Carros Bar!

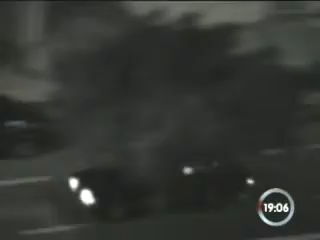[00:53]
Poucos minutos depois, esse carro preto passa em alta velocidade nos dois sentidos, no mesmo trecho da Avenida Cidade Jardim. E o acusso dos motores não para, dessa vez um motociclista que pilota em alta velocidade.